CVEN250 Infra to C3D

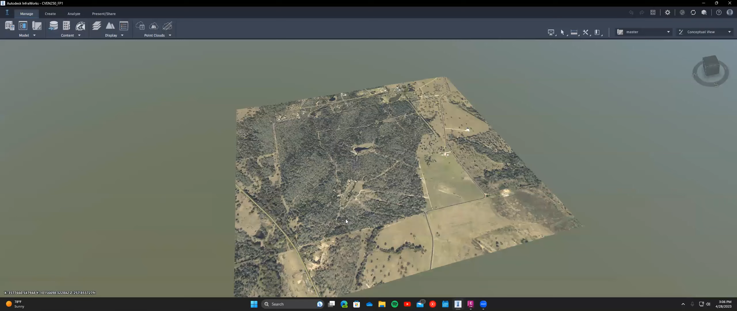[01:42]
As you can see, this is, this is pretty much what you're going to get. And then from there, the most important thing that you want to note is where you have it located from, right?